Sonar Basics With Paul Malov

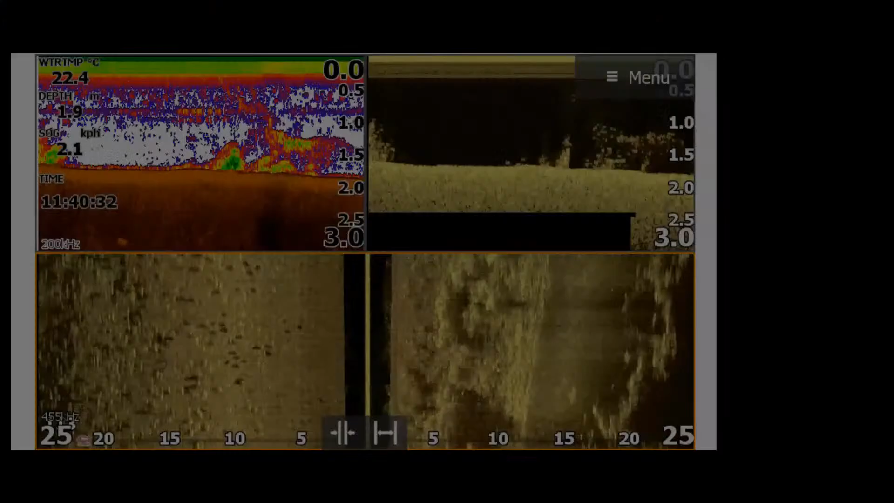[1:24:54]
On screen: water 22.4°C
But I don't think I had that side menu open on my settings for my traditional sonar. They all seem to be the side imaging or down imaging settings with 455.
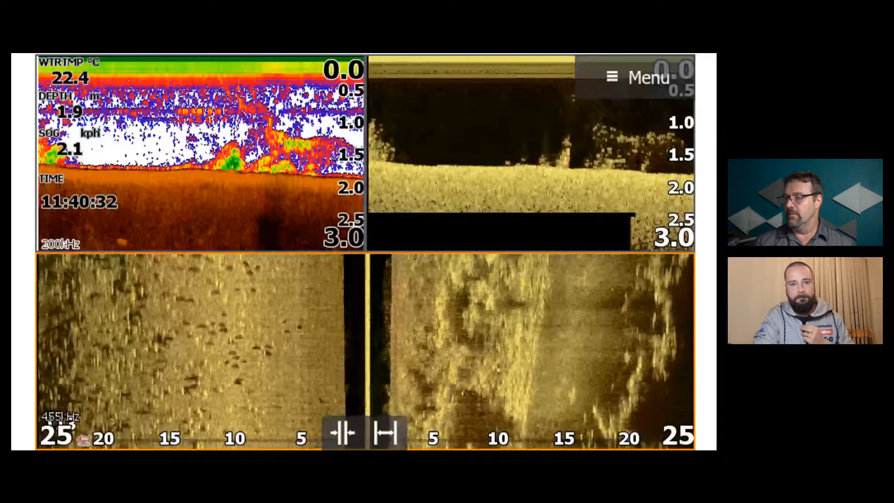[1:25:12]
On screen: depth 1.9 m, water 22.4°C
Sorry, Alf. Off the top of my head, Alf, I use the very last color palette available in the traditional sonar menu structure.
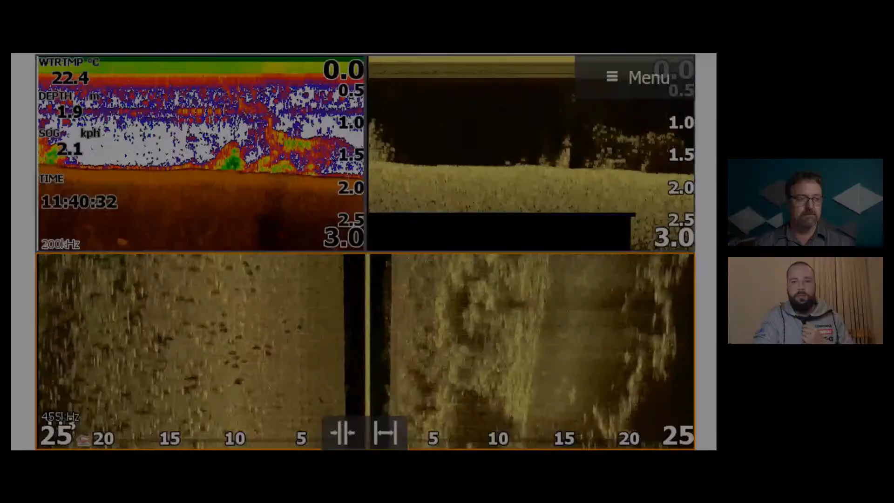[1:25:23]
On screen: water 22.4°C
And what that particular color palette allows me to do, or the way that it displays